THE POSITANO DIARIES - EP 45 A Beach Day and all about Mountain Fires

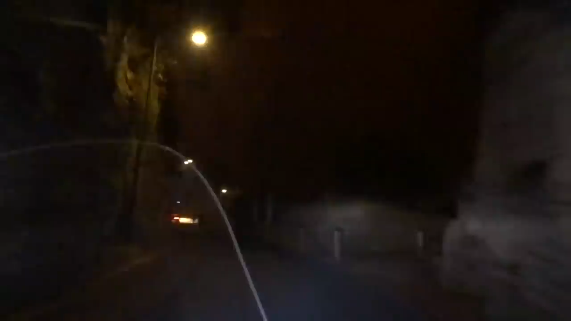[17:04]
up towards Montepotuso to get the car. This is the scariest part here, where we're actually very, very close to the fire, and it was absolutely terrifying driving past that.